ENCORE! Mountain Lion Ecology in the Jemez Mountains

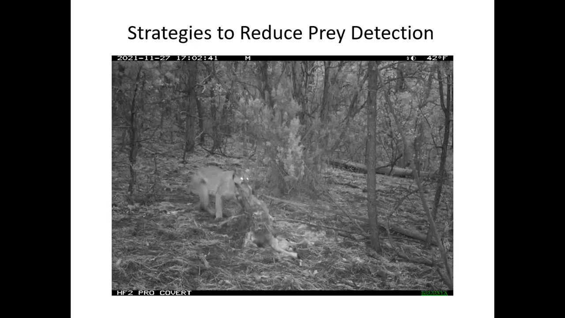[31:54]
They would try to prefer, you know, to reduce scavenging and loss of that kill site. And so they really do try to often hide the kill as best as they can. So this little video, about a 90 to 100 pound female lion just takes a mule deer and wanders off into the woods with it. We see this all the time. You know, even with elk 400, 500 pounds, these mountain lions are capable of dragging them off to a secluded hidden area to reduce the amount of disturbance and detection.
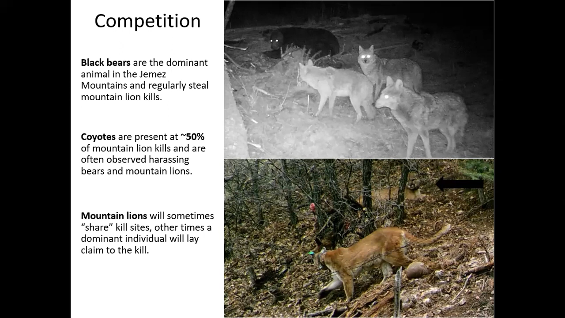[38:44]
So that is another kind of interaction of kleptoparasitism that we do see on this landscape. Competition is not just between mountain lions and other species.
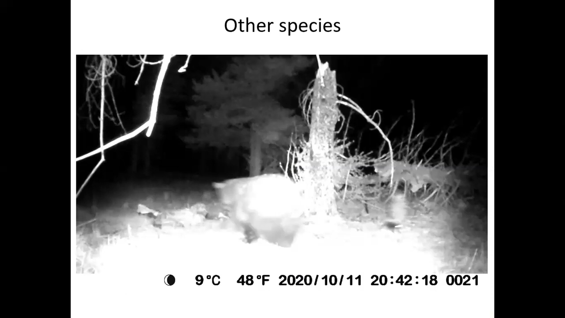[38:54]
This is a fun little video. I don't know about you, but I feel bad for the bear. We can all imagine what just happened there. So by putting these cameras out on these sites, we're getting really interesting behavior and interactions that extend beyond just the mountain lion interactions. And so this was a fun one that, you know, not all the competition is based on size.
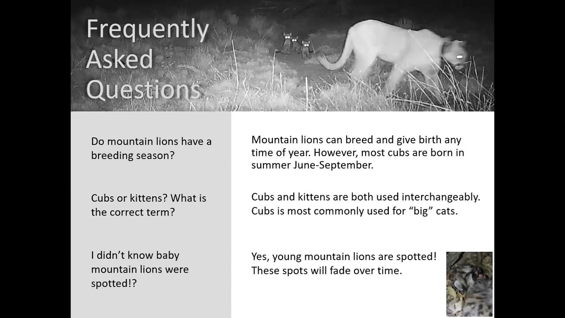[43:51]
So, um, and the little picture in the corner there, sorry. Um, you can see that mountain lion cubs are spotted. If you didn't know that they can look like bobcats when they're young, the spots fade as they grow. Um, so once they're full grown, they typically don't have the spots any longer.
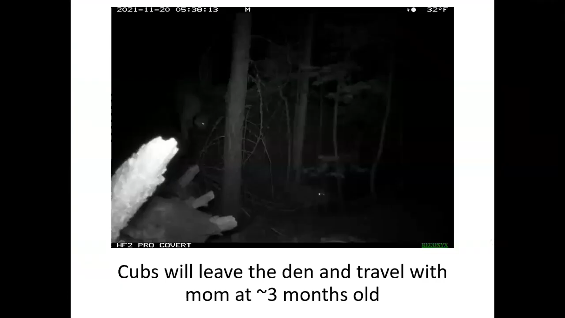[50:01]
All right, so cubs typically stay in the den with mom until about three months. We're finding lately they've been leaving a little sooner but once they're about three months old they leave and travel with mom until they're killed and everything. play this video. Yes, he may.
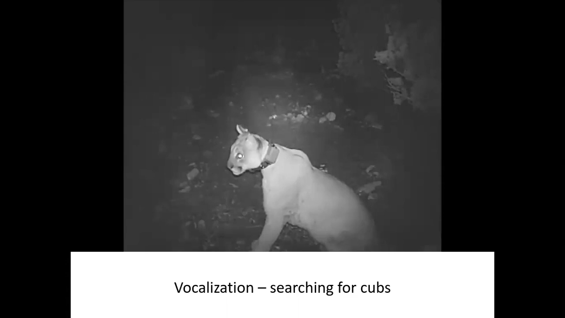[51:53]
making noises that we don't typically think mountain lions make but this is a communication call between a mother and cubs. Not typically what we'd expect from a big cat. This one's a fun video.